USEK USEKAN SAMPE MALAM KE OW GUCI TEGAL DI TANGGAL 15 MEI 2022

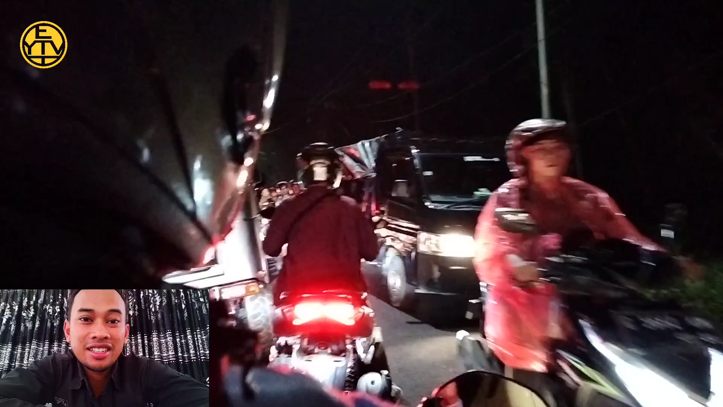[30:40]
Kita harus ikuti apa ini, alur aja ya, alur aja, jangan tergesa-gesa karena kondisinya malam.
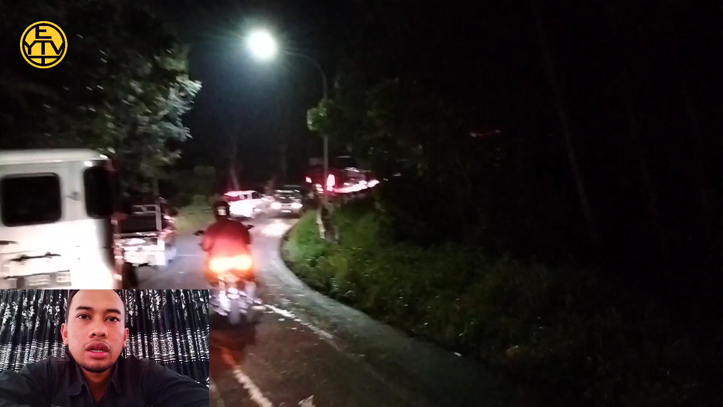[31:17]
Oke, sampai mana ini nanti ya, kita lihat aja kemacetannya.